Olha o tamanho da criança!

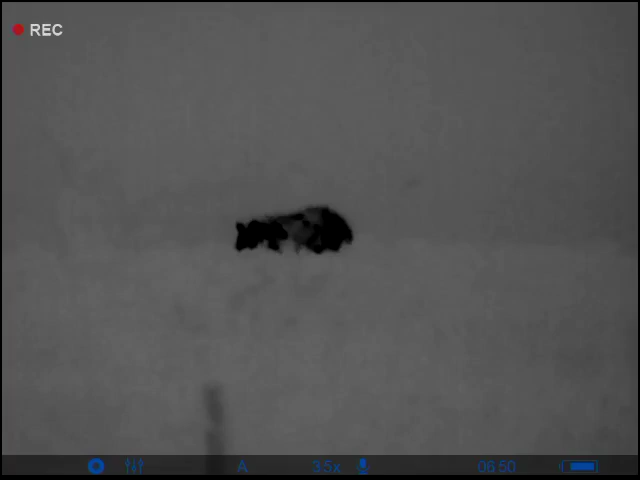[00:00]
Quer dar uma subiada pela arqueira cabeça?
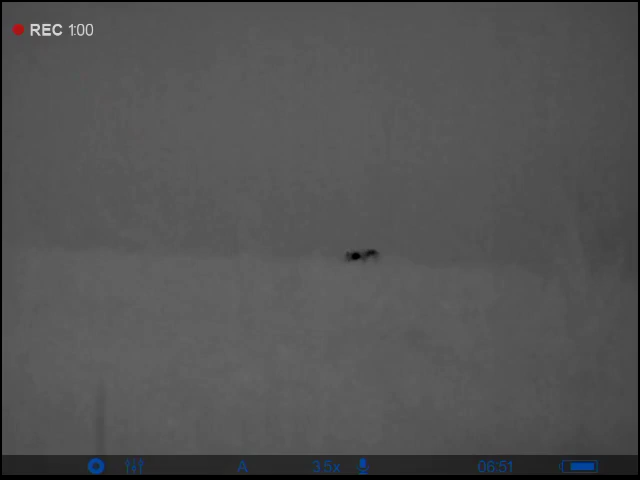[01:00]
não tá caído, não Vai lá correndo, vai lá correndo
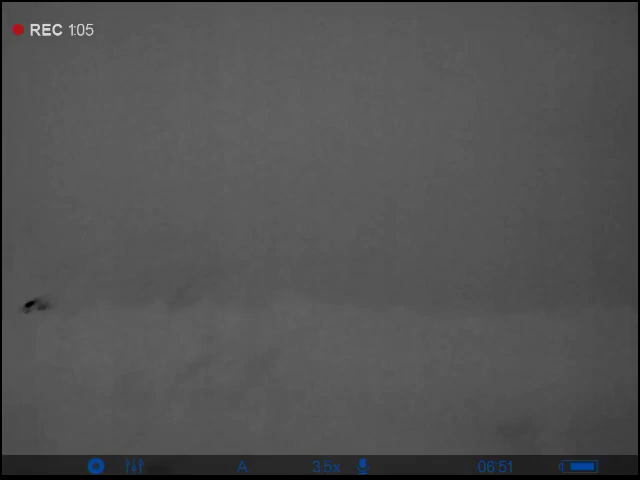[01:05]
Vem correndo pra cá, ó Tchau Tchau Tchau Tchau